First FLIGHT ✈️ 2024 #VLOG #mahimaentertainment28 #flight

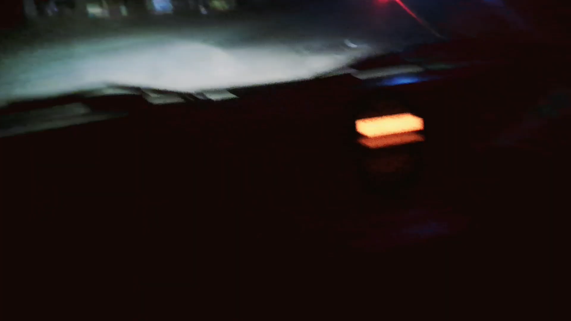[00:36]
बाय। हमारी थी अर्ली मॉर्निंग की फ्लाइट और अब हम आधी रात में जा रहे थे एयरपोर्ट
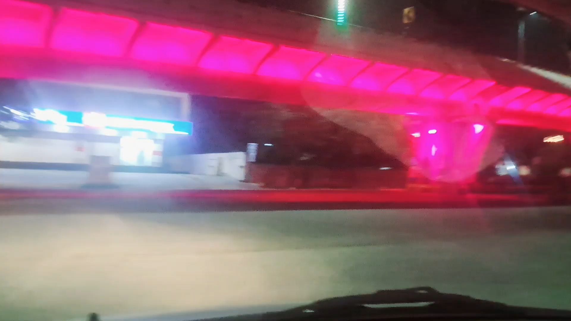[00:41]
और लग रहा था सिटी बहुत ही खूबसूरत।
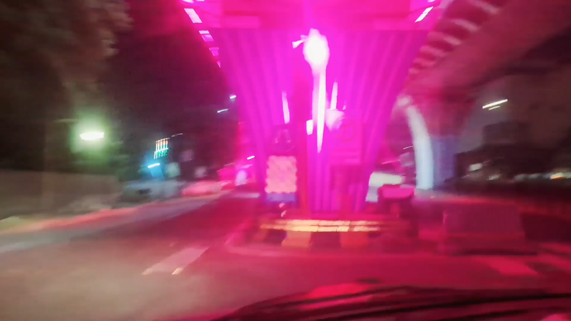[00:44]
ये इतनी सुंदर लाइटिंग लगती है ना, मतलब मेरे कैमरे में इतने अच्छे से नहीं आ पा रहा है, पर ये बहुत ब्यूटीफुल लग रहा था और कोई भी नहीं था रास्ते में, सिर्फ हम ही लोग चले जा रहे थे फाइनली,
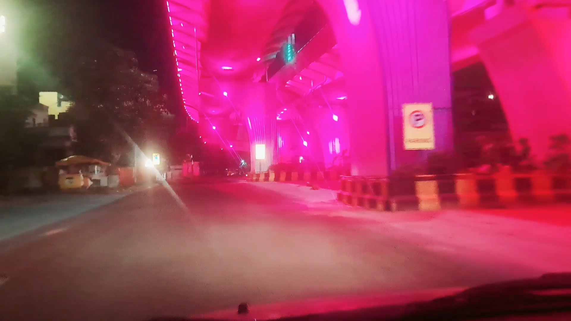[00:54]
क्योंकि पहली बार मीमांस को मैं फ्लाइट में लेके जा रही थी,